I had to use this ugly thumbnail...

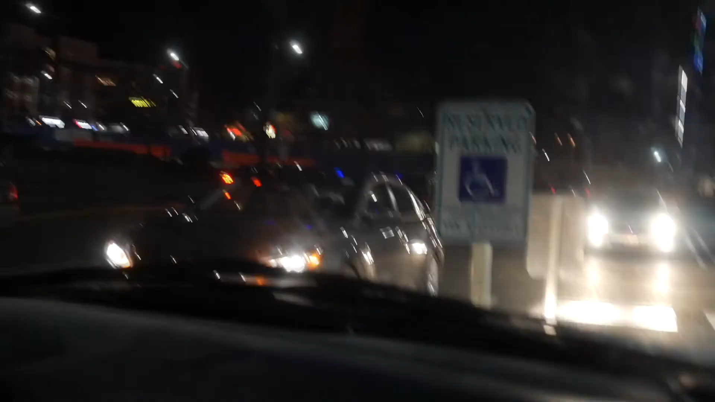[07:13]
They still have their lights on. Everyone has their lights on.